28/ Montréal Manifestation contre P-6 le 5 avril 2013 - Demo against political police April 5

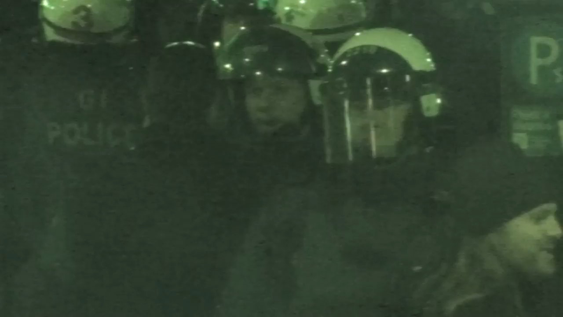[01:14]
I'm going to change the infrarouge now. And it's about 30 seconds. Let's go.